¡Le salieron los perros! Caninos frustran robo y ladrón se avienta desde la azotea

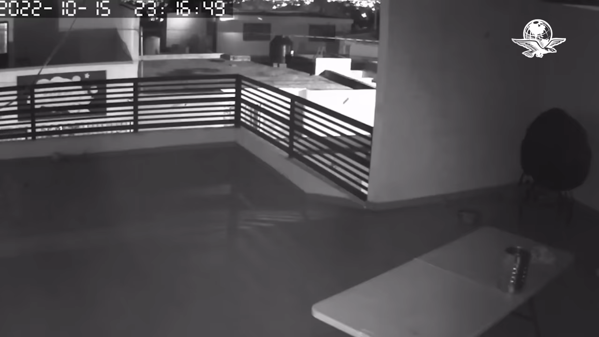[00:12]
La noche del 15 de octubre, un presunto ladrón intentaba robar una vivienda en Saltillo, Coahuila, pero no contaba con los guardianes de esta. Los perros que se encontraban al interior lo atacaron. De acuerdo con las imágenes de la cámara de videovigilancia del hogar, el hombre ingresó a la casa por la parte superior y al ver la presencia de un extraño, los caninos intentaron agredirlo para que éste huyera.